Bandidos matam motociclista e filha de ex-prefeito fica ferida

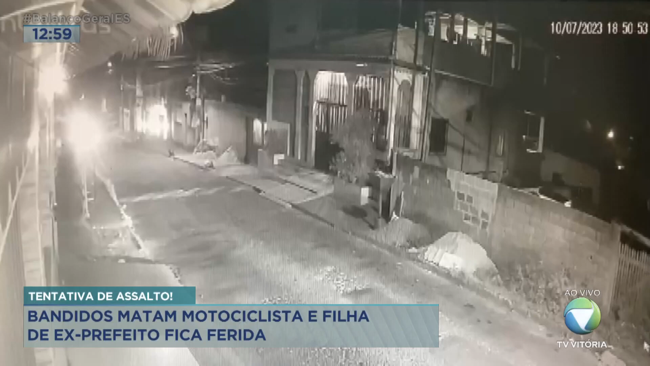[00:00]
Rua das Violetas, bairro Santo André, em Cariacica. Quase sete da noite desta segunda-feira, duas motos passam pela rua.
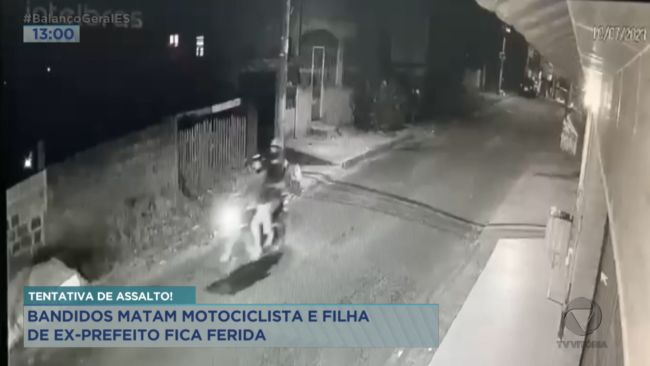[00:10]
Na da frente está uma menina de 11 anos, filha do ex-prefeito de Cariacica, Juninho. E pilotando a moto estava Carlos Alberto Franco Júnior,